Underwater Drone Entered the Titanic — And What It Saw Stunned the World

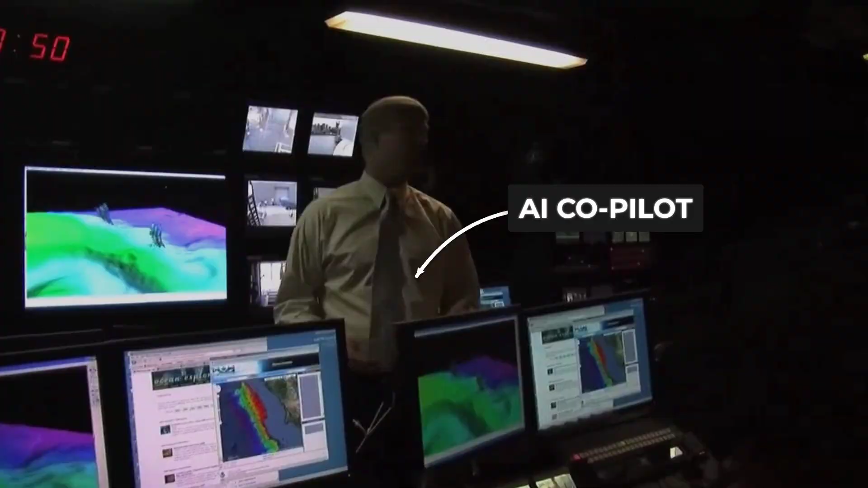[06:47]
using real-time sonar to map obstacles and suggest safe paths.
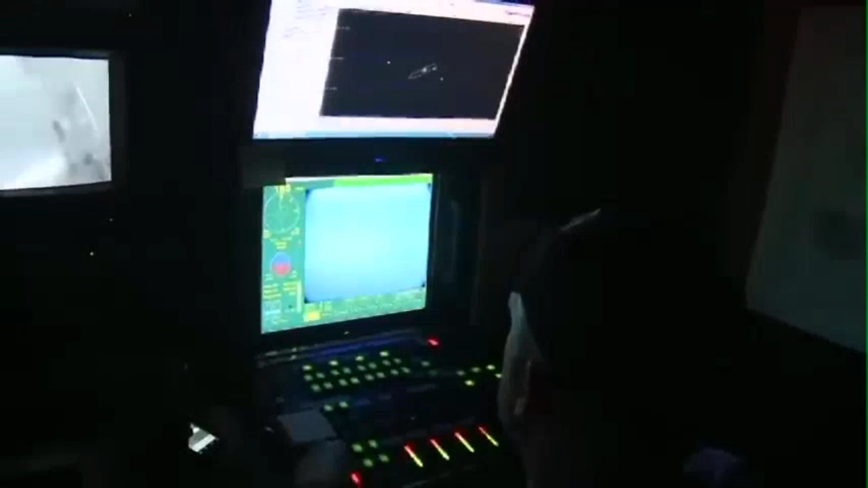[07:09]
and the screens turn to a swirling gray haze.
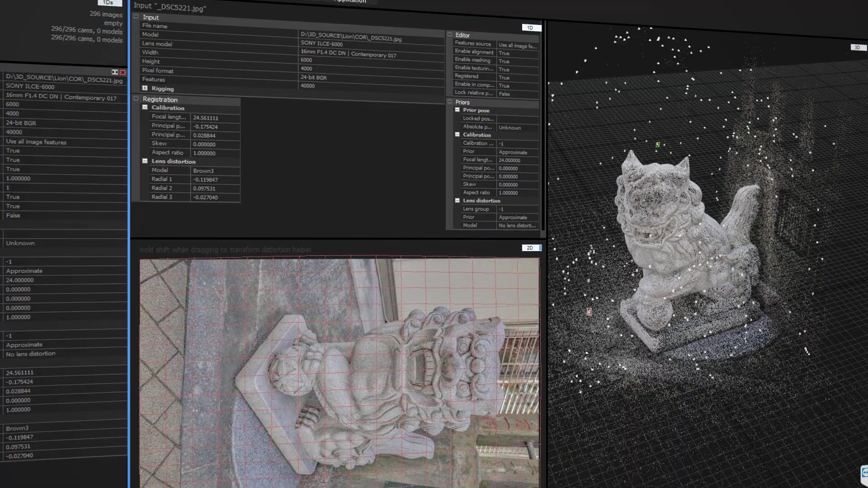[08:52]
The images are fed into powerful computers, which analyze how each feature appears from different perspectives.
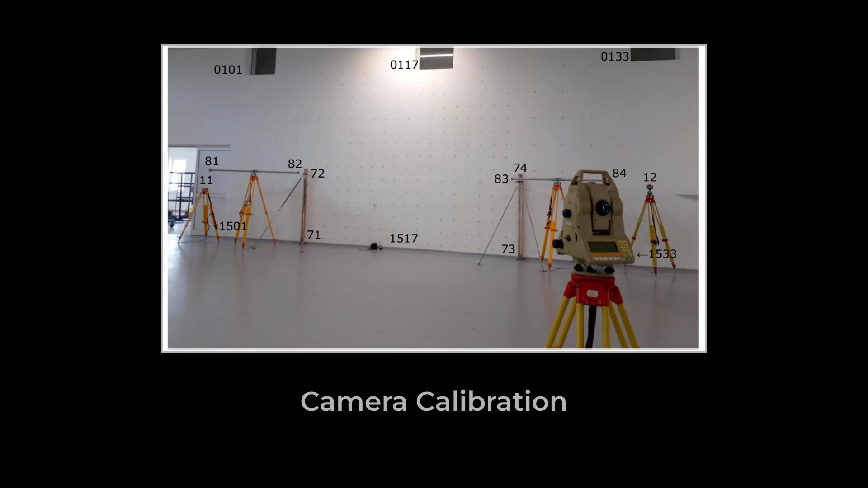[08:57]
Through a process called photogrammetry, these overlapping images are translated into millions of data points,
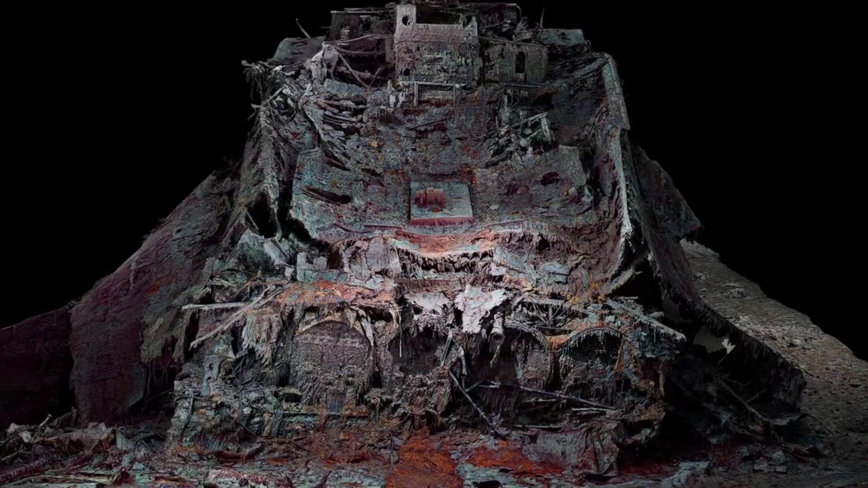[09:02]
creating a dense point cloud that maps the ship's interior with centimeter-level precision.
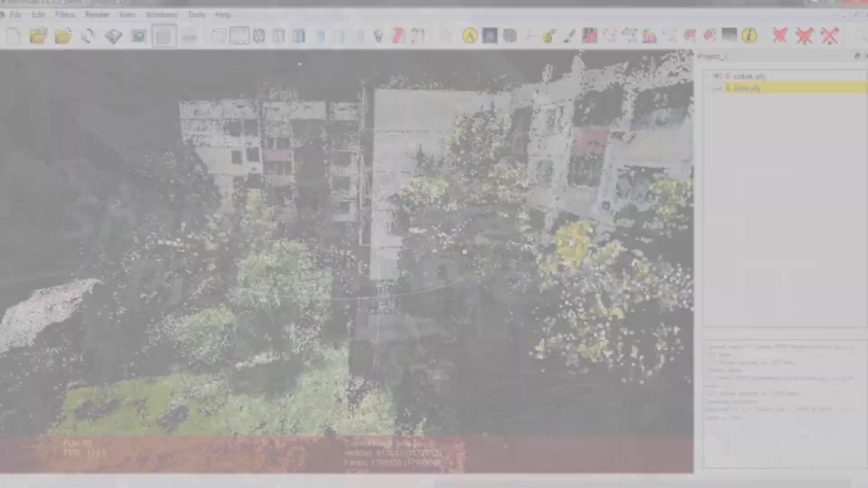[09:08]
The workflow is painstaking.
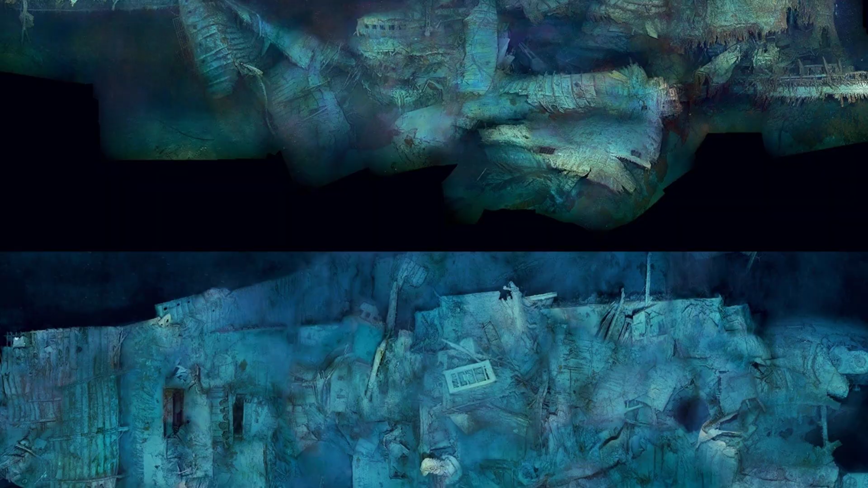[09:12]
Software algorithms match up the tiniest details, chips in a plate,